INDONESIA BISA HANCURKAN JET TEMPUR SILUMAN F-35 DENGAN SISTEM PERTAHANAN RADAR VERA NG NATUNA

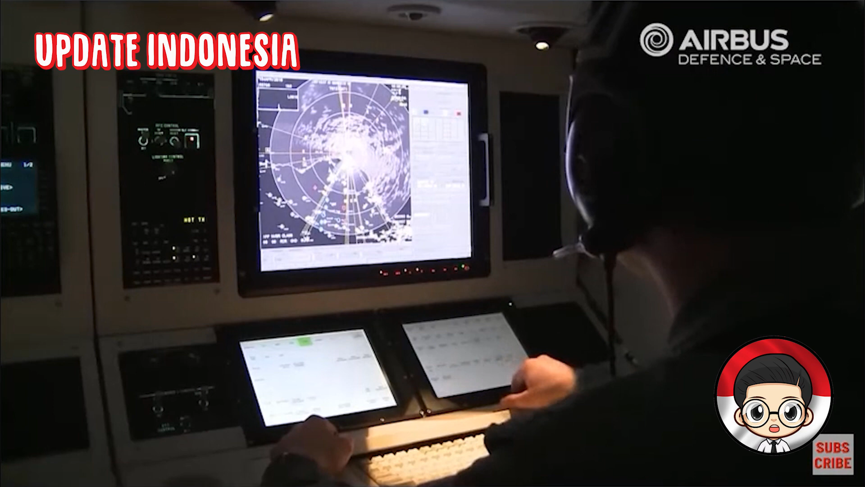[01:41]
Salah satu alasannya adalah karena mesin turbofan yang dipakainya dapat menutupi tanda panas. Fungsi radar sederhana adalah untuk mendeteksi posisi musuh, terutama jet tempur, yaitu dengan melihat sumber panas yang biasanya terdeteksi di bagian kenalbot pesawat.
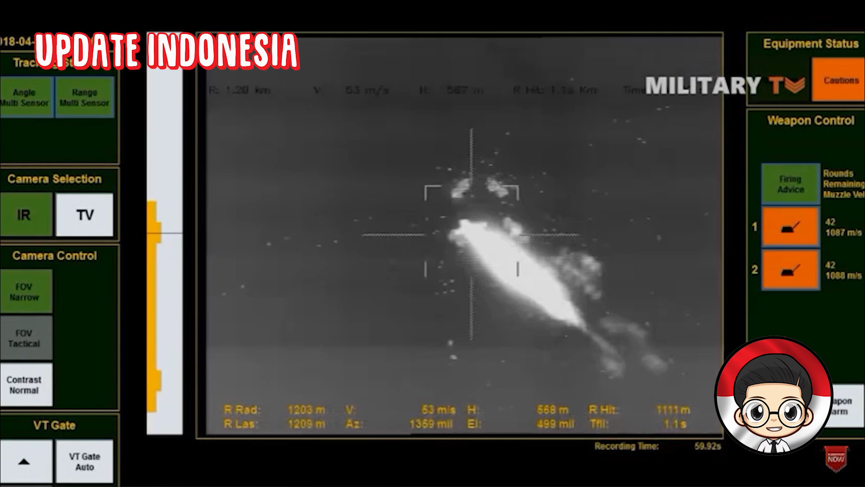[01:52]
Sedangkan mesin maupun kenalbot pada F-35 dapat mengangkali sumber panas itu, sehingga tidak terdeteksi oleh radar.
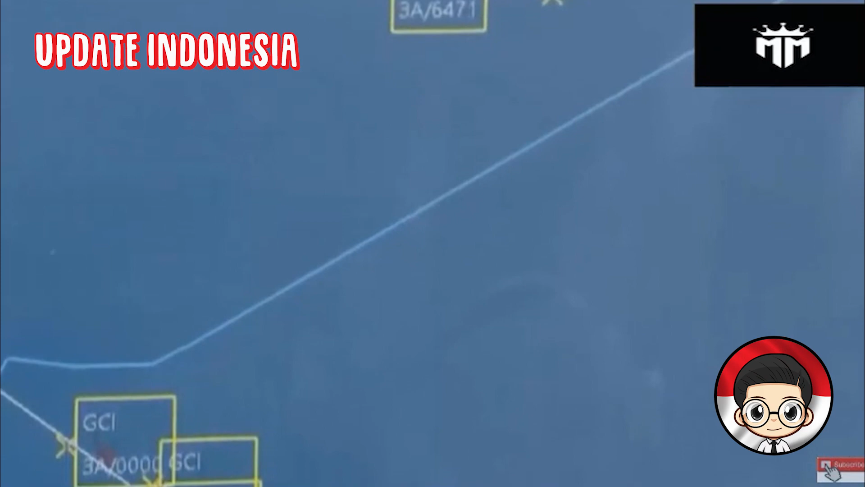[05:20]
Pola kerja sistem Fera-NG dengan memanfaatkan tiga dimensional pada rentang frekuensi 50 MHz sampai dengan 18 GHz dalam database server,